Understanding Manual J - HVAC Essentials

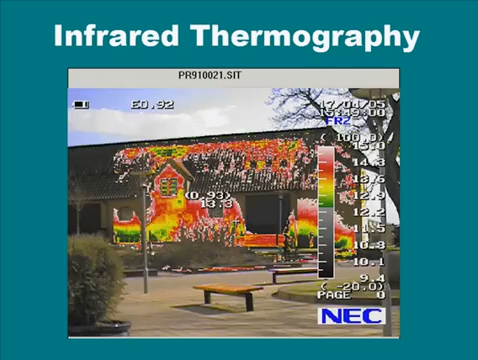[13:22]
In fact, someone told me recently, I haven't had a chance to investigate it, but one of our major equipment manufacturers, and I don't mean heating and air conditioning, I'm talking about tool manufacturer, if you will, like Amprobed, and I don't know who it is. I can't remember, has made an infrared camera available. Now, remember, you don't take pictures with an infrared camera. You observe. You will see them.